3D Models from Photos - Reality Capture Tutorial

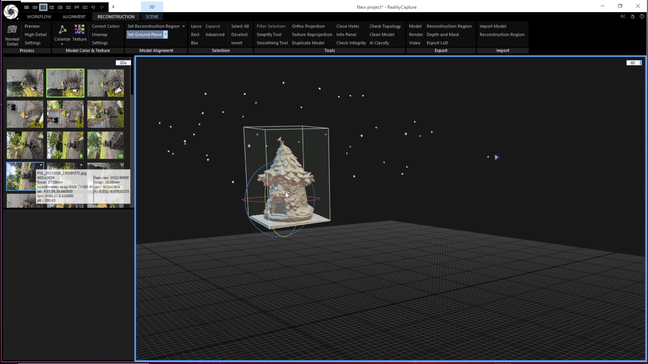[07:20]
What we can do is go up here to set ground plane, and we can just grab our axis here and just slide that down until it's on the ground.